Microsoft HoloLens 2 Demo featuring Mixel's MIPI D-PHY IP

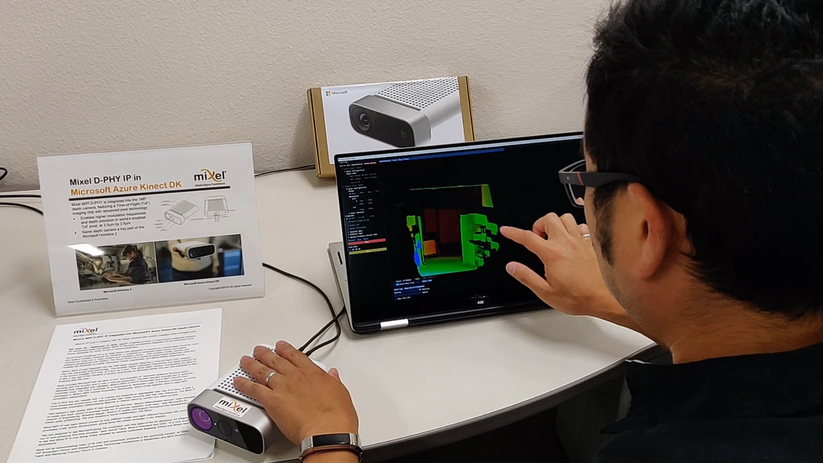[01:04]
Mixel's MiPi IP was integrated into the depth camera, which features a time-of-flight imaging chip with advanced pixel technology.
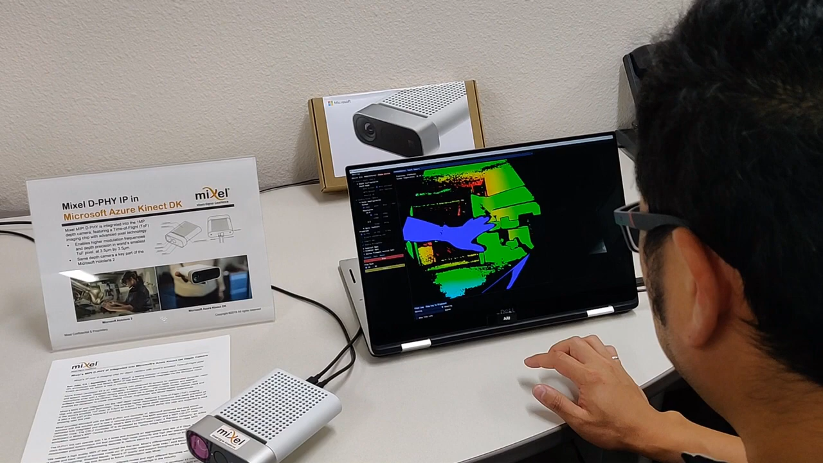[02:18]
and we'll focus on the depth camera, because that's where Mixel's IP was integrated.
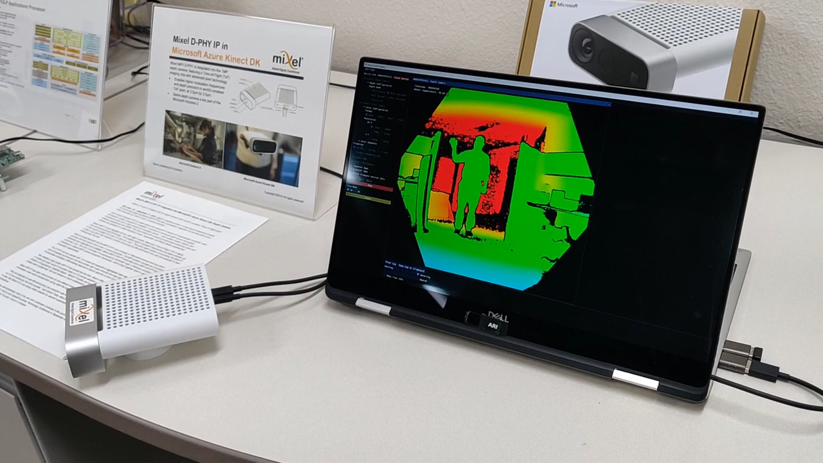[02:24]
Now the different depths are represented by different colors. As we get closer it gets bluer, as we get further away it gets red, and black is where the LiDAR camera can't get a reading.
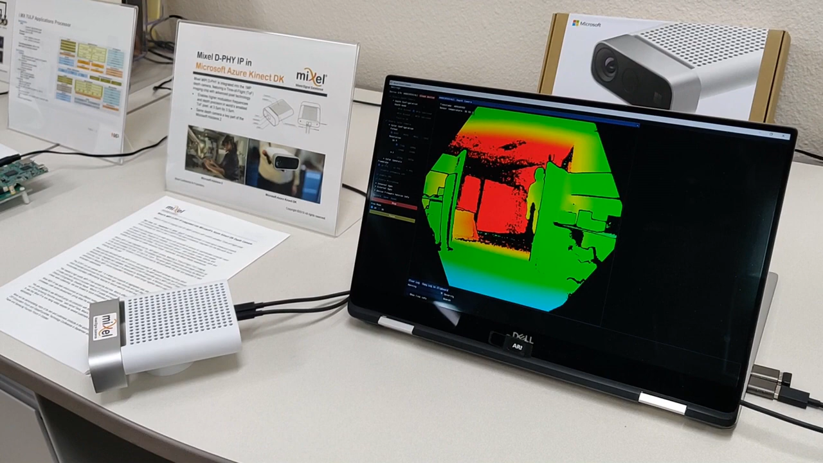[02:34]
Right now we're looking at the 2D view, and we can switch this to a 3D view, which will show the image in a 3D environment.